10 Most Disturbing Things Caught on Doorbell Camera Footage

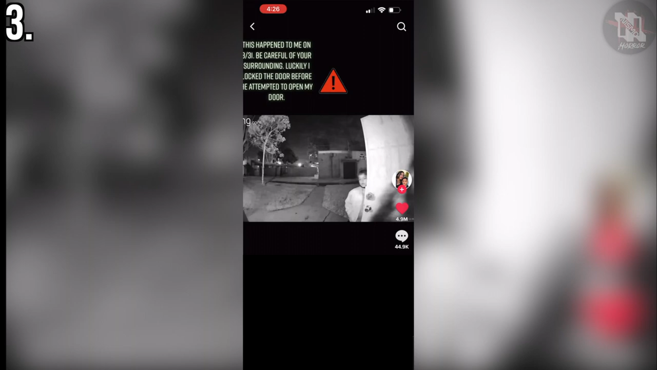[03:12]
Too Close For Comfort The third clip in the countdown serves as a cautionary tale for any single mothers who walk a considerable distance from their car to their front door. You can literally count down the seconds that would have made all the difference in whether or not this man would have made it inside. In the clip, a mother is walking inside the front door to her home with her child trailing closely behind. As she closes the front door and habitually locks it, we see a dark figure walking closer and closer into frame. At first, you might think it's a relative or a neighbor given how calmly they walk up to the property, but then we see his face on the ring cam and realize he has no business being in this woman's personal space so late at night.
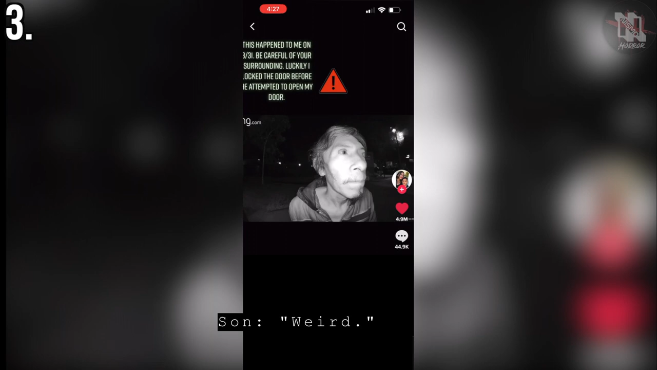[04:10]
She locks the door and we hear the click on the master lock before the man reaches for the door knob.
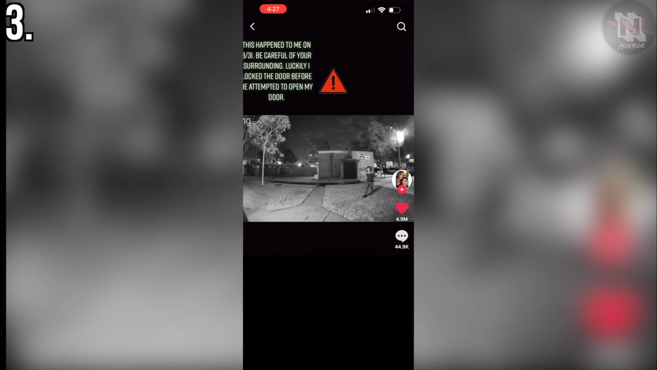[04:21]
When counting down the time, barely three seconds go by before the man attempts to break in.
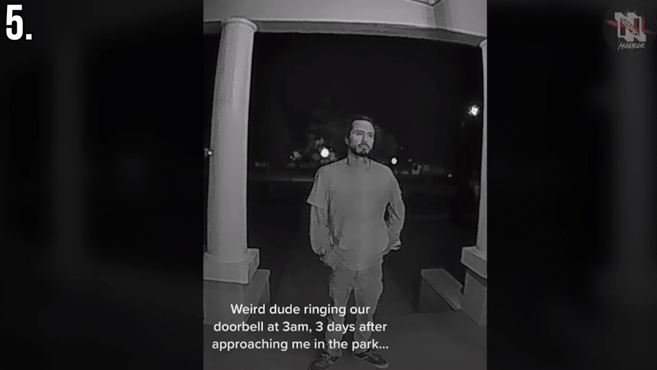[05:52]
In the beginning of the clip, you can see the man is walking incoherently and mumbling to himself before knocking the doorbell and peeking inside. He then moves to the center of the woman's porch and begins making weird gestures with his hands. The homeowner is capturing the man's erratic behavior and zooms in to get a better idea of what he looks like. The man continues to stand there for almost a full minute while talking to himself and he continues
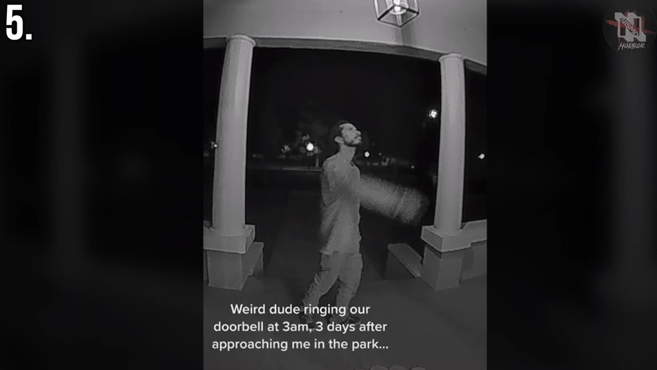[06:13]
touching the light fixtures with his erratic expressions and overall is just making no sense whatsoever.
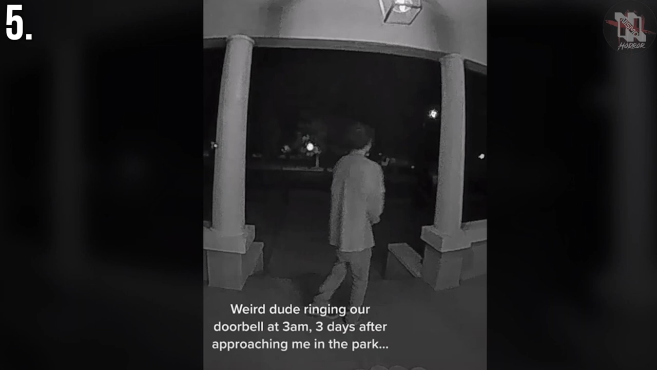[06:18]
The homeowner says nothing and waits for him to leave on his own and it's hard to say what this man wanted or how he was able to even remember all the identifying information leading him to the home considering the state of his mental well-being.